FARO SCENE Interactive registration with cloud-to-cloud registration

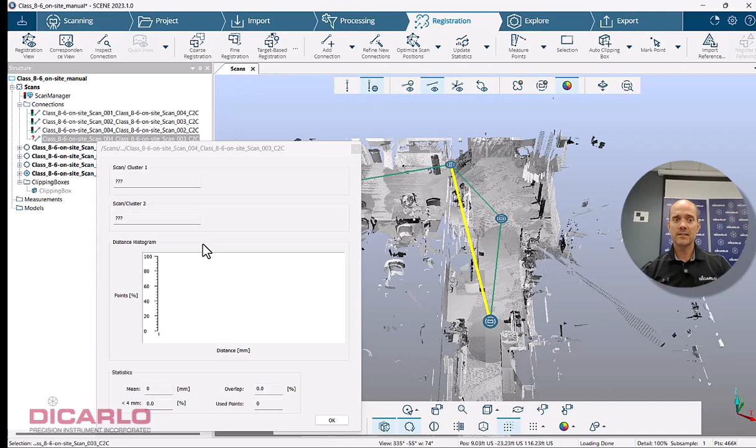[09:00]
I did everything right I can even right click this connection hit the refine and still nothing changes here and you still have no statistics it's that's a quirk of the interface it's probably going to be addressed in the future but currently what you have to do to actually do it if you know that it should have worked you
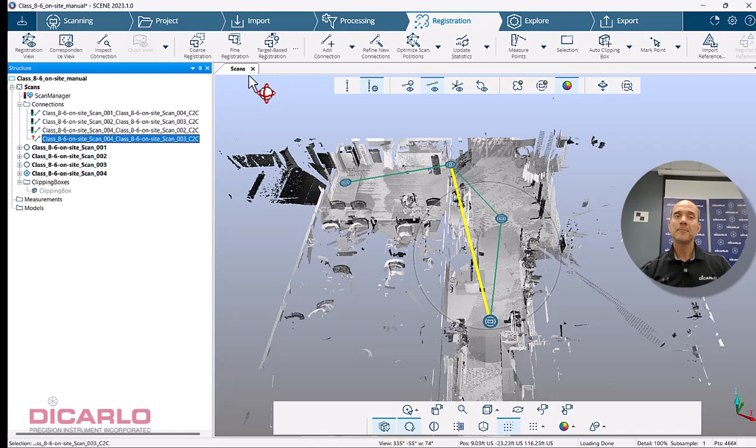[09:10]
can close the view close and just reopen the registration view and you'll
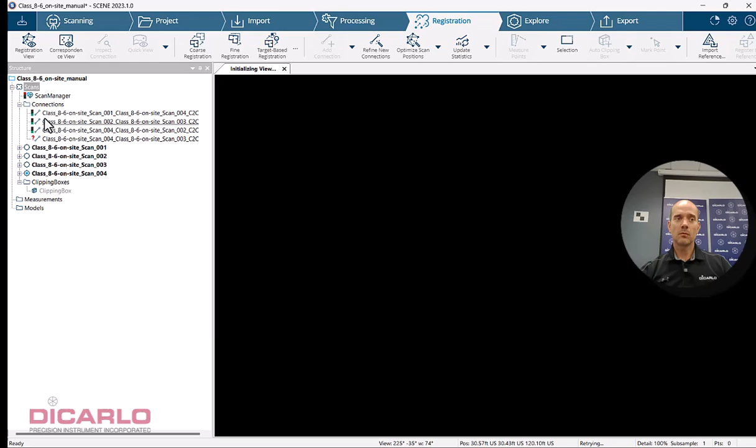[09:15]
see that it now populates the statistics again bugs new software
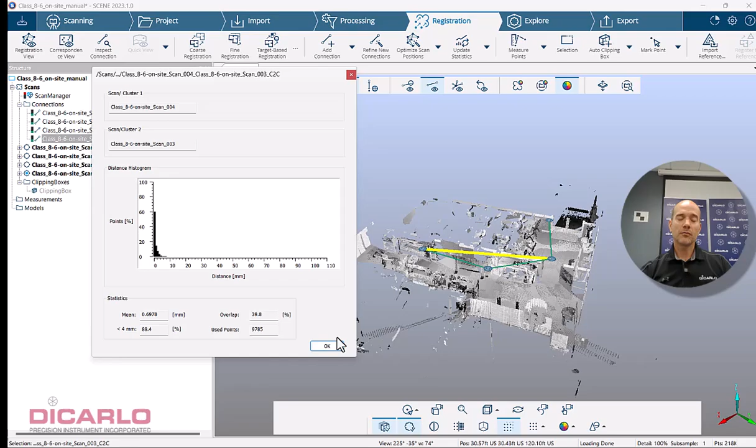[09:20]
but in the future this I'm sure this will be actually fixed but currently what I have is we have a red scan manager because this hasn't been updated yet so we have four scanners
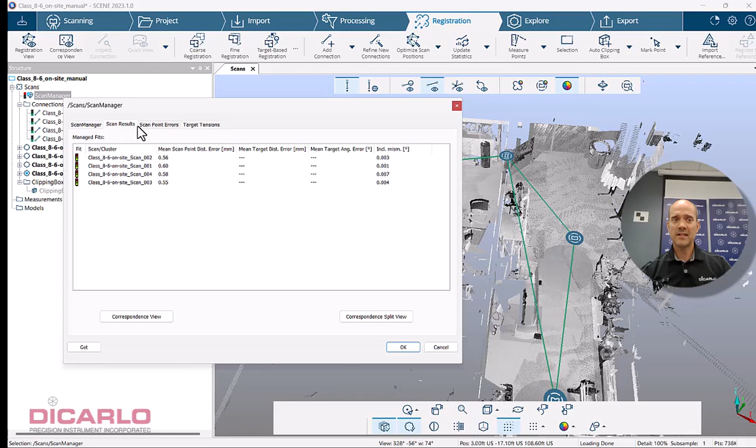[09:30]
but we only have three connections between them or four scans and three connections yet I have four lines here so if I hit the update statistics here you'll see that the scan manager will change so we'll hit update